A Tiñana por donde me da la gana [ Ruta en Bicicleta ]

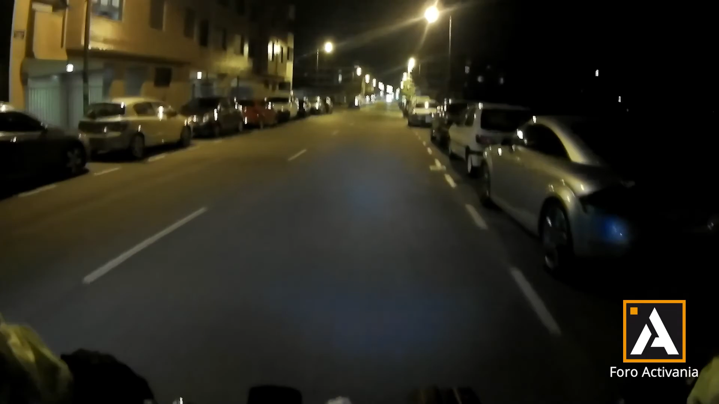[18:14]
Cojonudo. Y justo al final de esta... Pasando aquel semáforo a la izquierda, tenemos La Boina.